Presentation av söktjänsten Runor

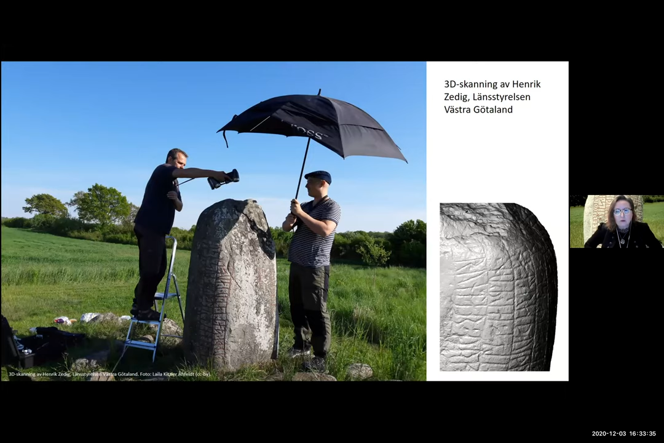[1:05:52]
Och det kan se ut så här. Det här är på Öland. Och här har jag hjälp av Henrik Sedig från Landstyrelsen Västra Götaland. Och ni ser resultatet, ser ni till höger. Det är en högupplöst 3D-modell av en runsten. Och upplösningen här är 0,4 millimeter mellan mötpunkterna. Jag och andra, vi har hjälpts åt, många har hjälpt till med det här.